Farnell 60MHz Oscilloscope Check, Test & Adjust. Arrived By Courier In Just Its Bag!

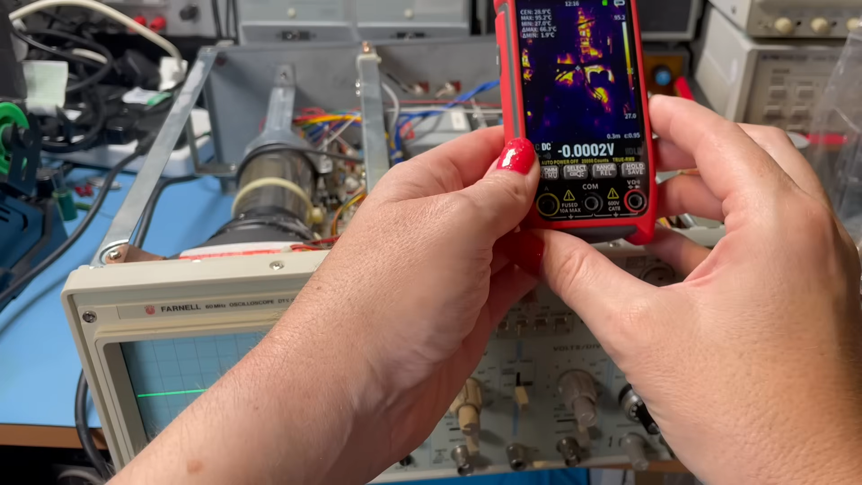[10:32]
obviously i haven't checked voltages or anything yet look at something is getting quite hot here's a couple of resistors that getting pretty hot there
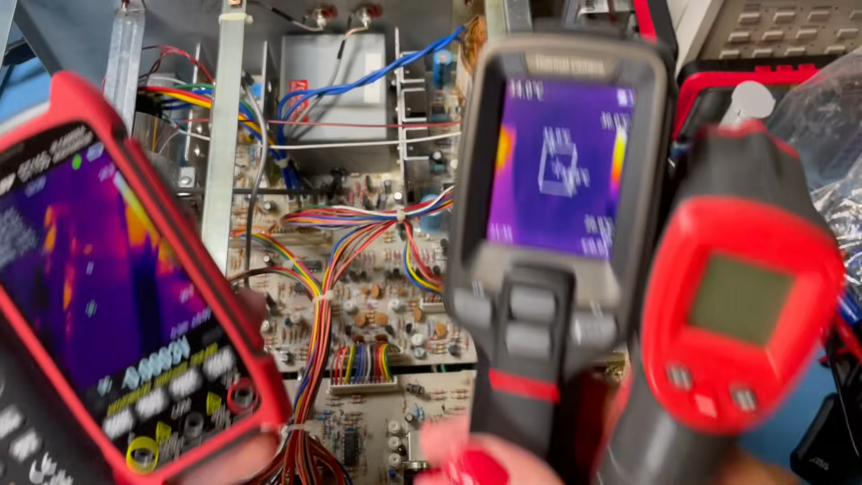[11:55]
of testing with thermal cameras and stuff the most important thing is when
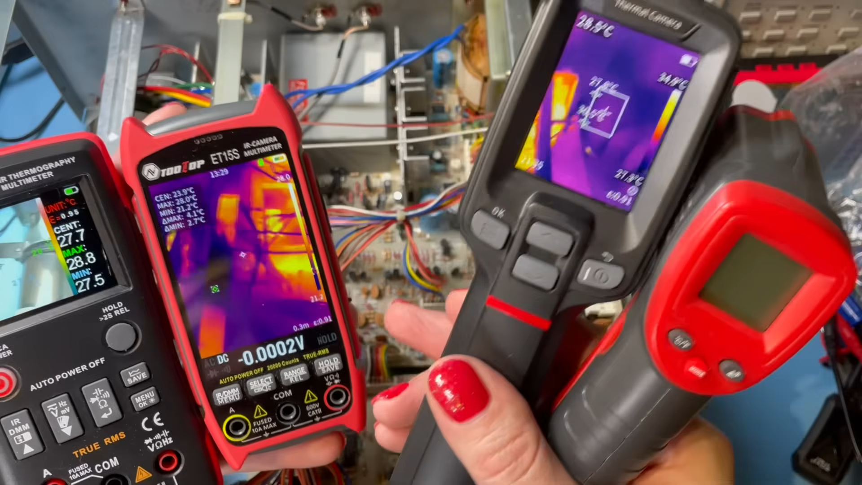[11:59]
you're setting up your thermal cameras is to set your emissivity right because sometimes
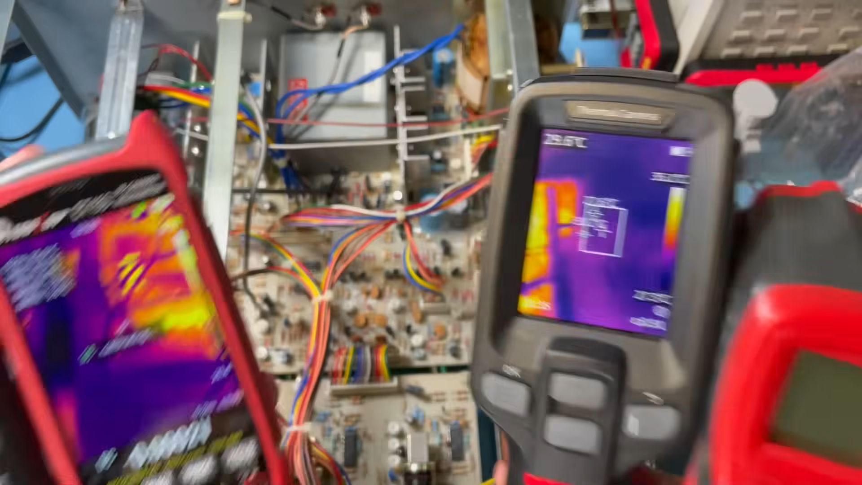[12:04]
you can get false readings if you're on the wrong emissivity and also you can get reflection off of things like aluminium heat